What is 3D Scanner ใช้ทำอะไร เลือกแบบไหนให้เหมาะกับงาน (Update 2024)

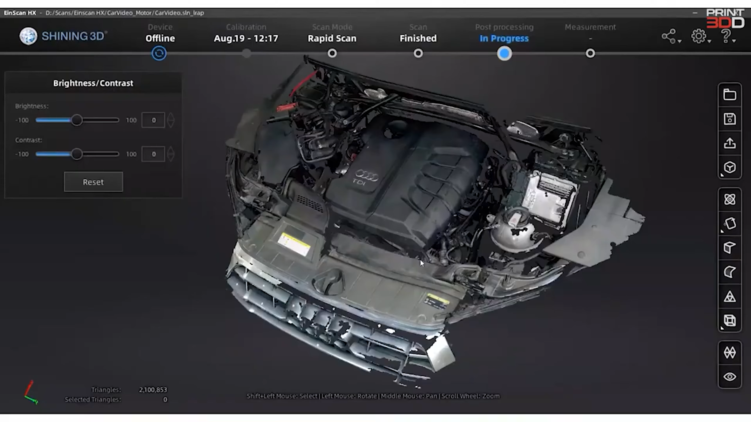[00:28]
เราไฟล์นำสกุล OBJ
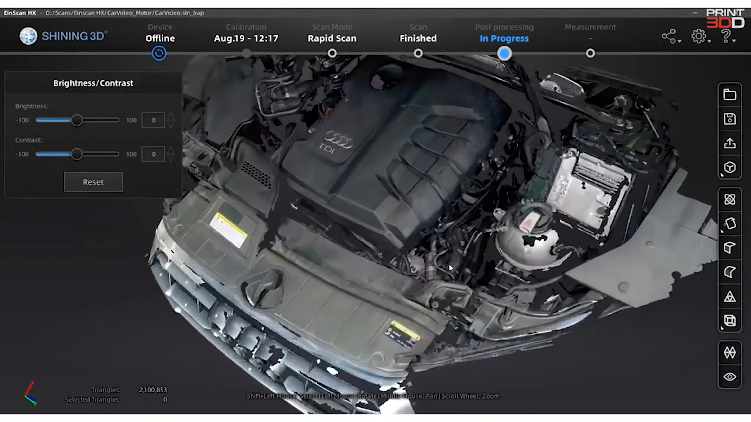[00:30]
อะไรอย่างนี้เอาไปใช้งานต่อในส่วง ของ T-Scanner คือ
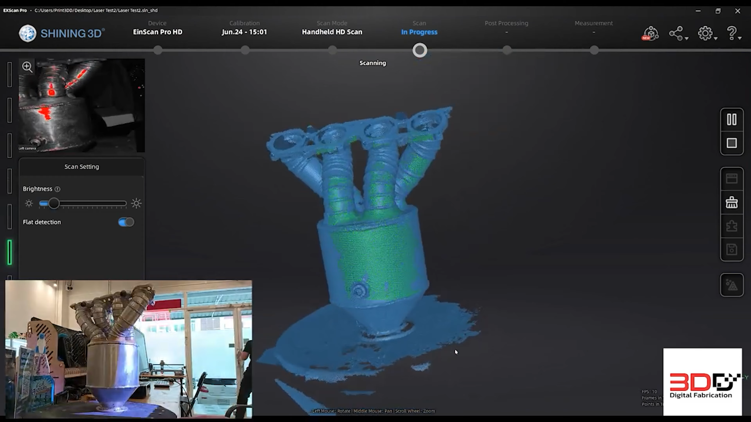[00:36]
การสแกน เราก็ต้องสแกนชิ้นงานให้ครบ 3 มะ 60 มองสา
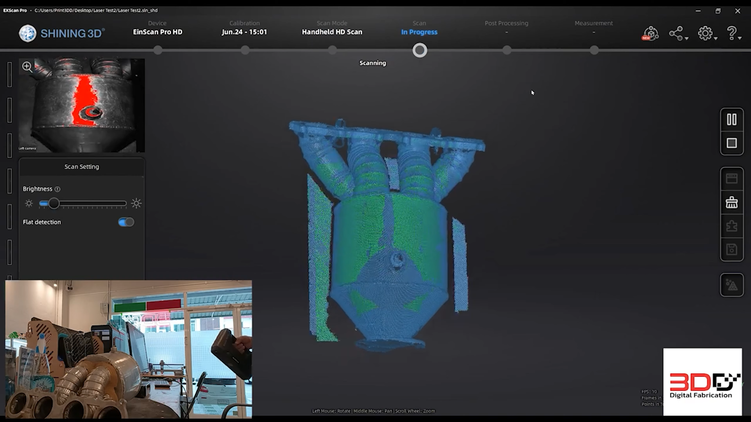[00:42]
เพื่อที่จะได้รอบตัวชิ้นงานและออกมาเป็นไฟล์ TD ได้ซึ่งไฟล์ TD แล้วจะเอาไปใช้ต่อ
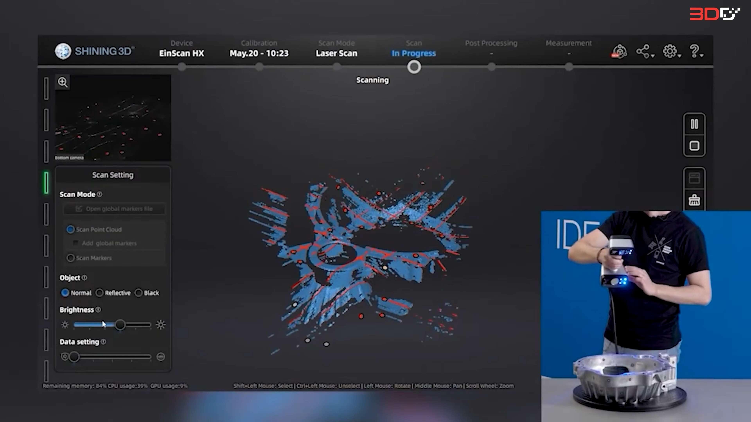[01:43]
เพราะว่าอย่างแรกเลยคือ งานเร็วขึ้น
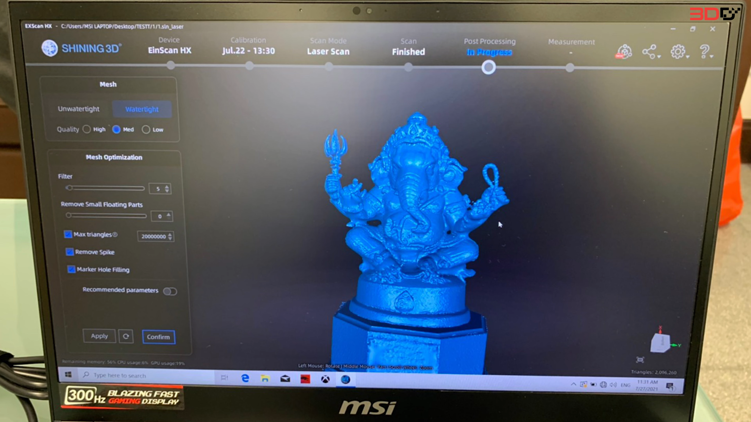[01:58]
ึ่ง งานที่ต้
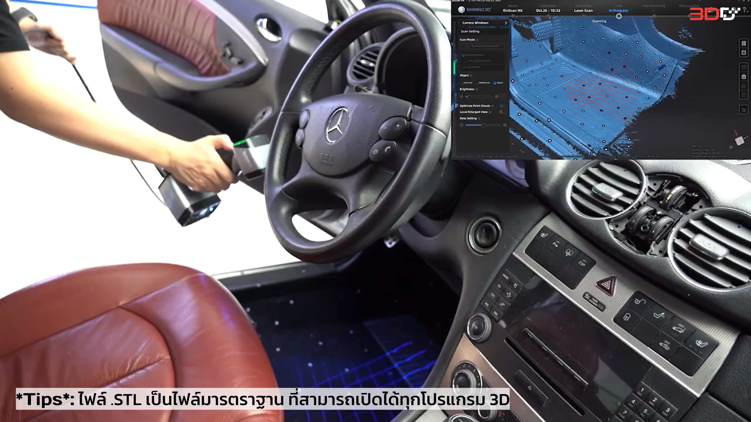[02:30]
ในฝ้าสananกับ MEที่เป็น td โรคคงス็ตร์ td จะคุยกัด STL เป็นหลักนะครับเพราะว่า stl สามารถเปิดดับ Обac TV
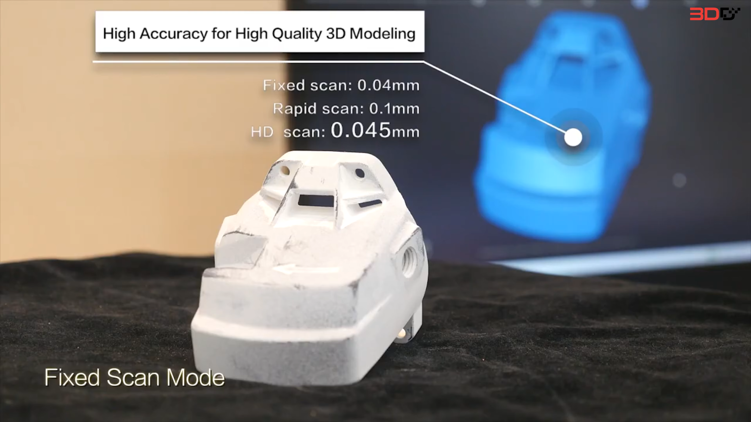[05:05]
ล้องได้แล
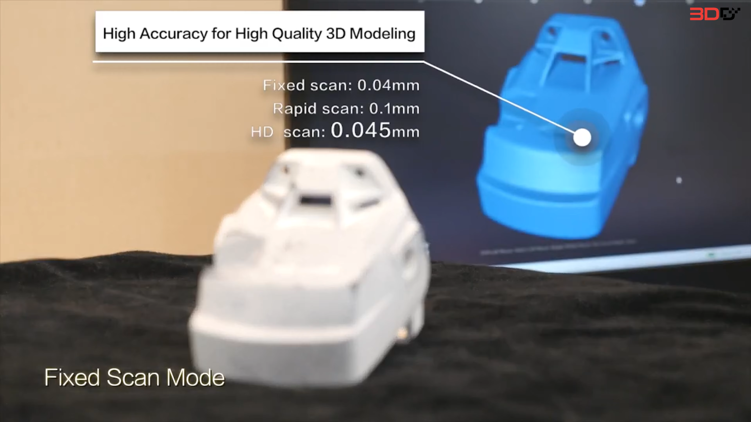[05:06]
ะใช้โอดicit Scanในกรณีที่ต้องการสแกนงานเล็กidentalงานใหญ่แล้วอีกรุ่นพี่
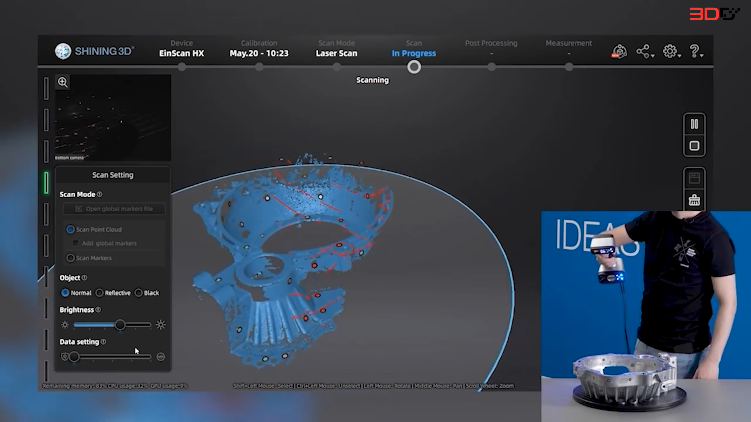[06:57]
ě드려ว่า ถ้าเราใช้โหมด Laser Scanner เขาไหร่
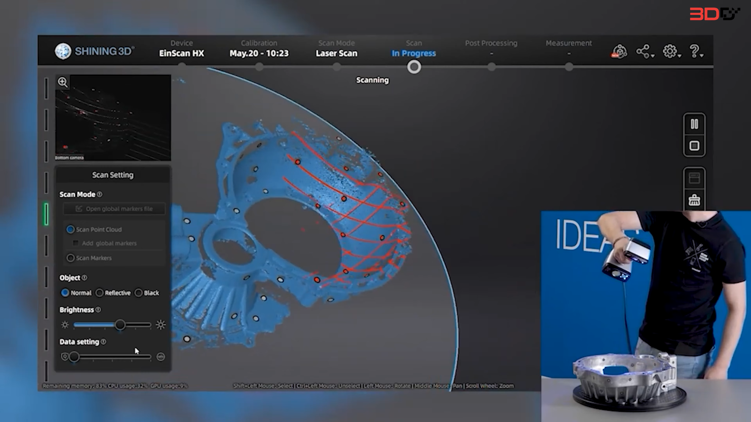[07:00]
ผิวงานนั้นต้องติด sticker marker แบบนี้เท่านั้นเพราะไม่ส
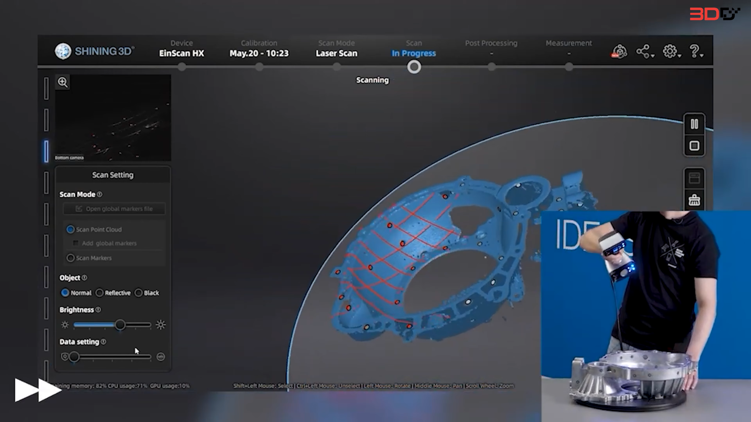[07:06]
ามารถใช้โหมด Laser Scannerได้เพราะว่าโหมด Laser Scanner
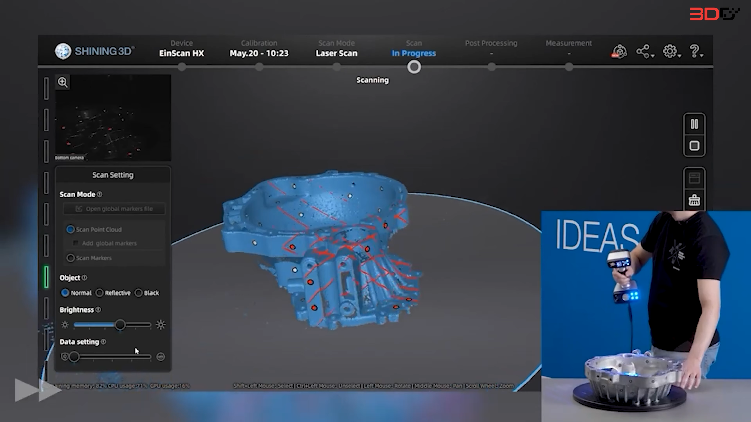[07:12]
ส่วนใหญ่แล้วอุศàกรรมจะใช้กันเช่นอุศาคกรรรม